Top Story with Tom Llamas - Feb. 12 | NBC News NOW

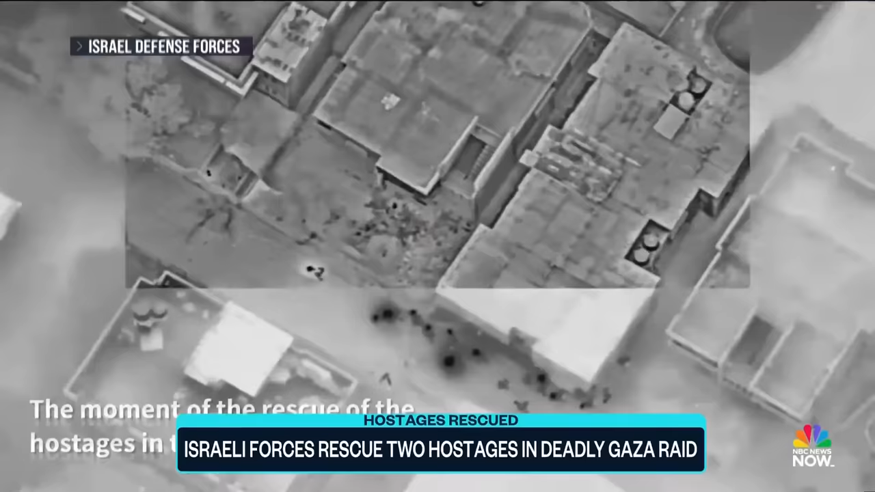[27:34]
This new Israeli drone footage shows the moment commandos stormed an apartment building in southern Gaza, exchanging fire with Hamas gunmen and emerging with Har and Marmon.
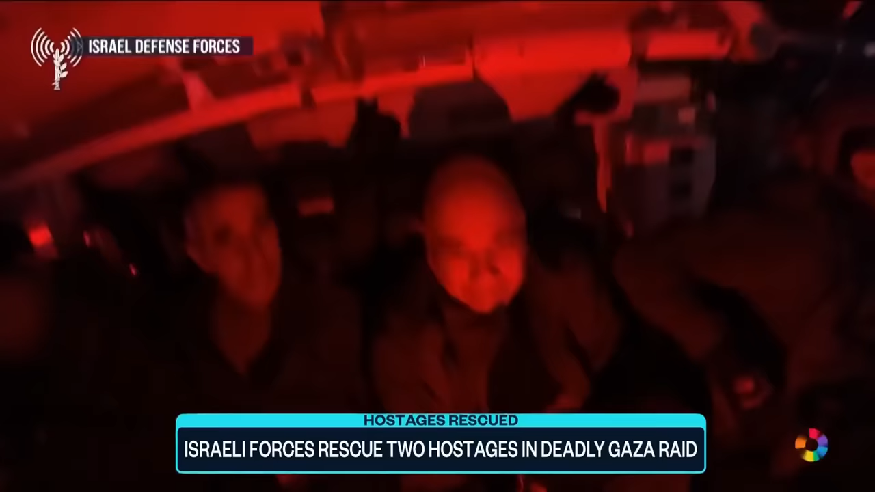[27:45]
Do you want a blanket? An Israeli Navy SEAL asks. It's warm in our hearts, Har replies.
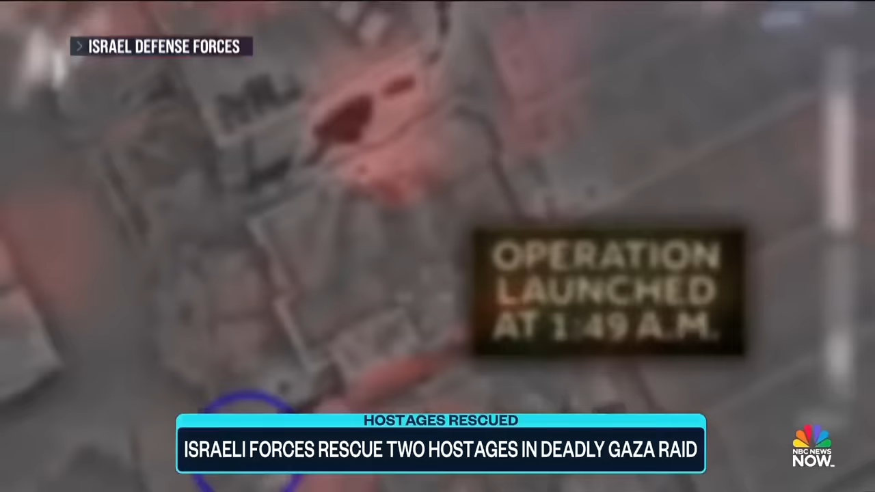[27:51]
The operation was launched at 1:49 a.m.
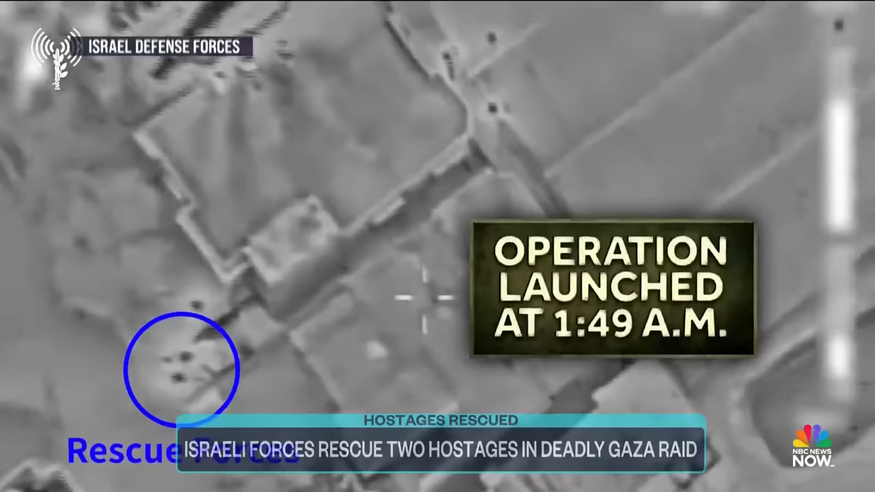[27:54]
in the heart of the city of Rafah. The hostages held in a second-floor apartment by three armed Hamas guards, Israel says.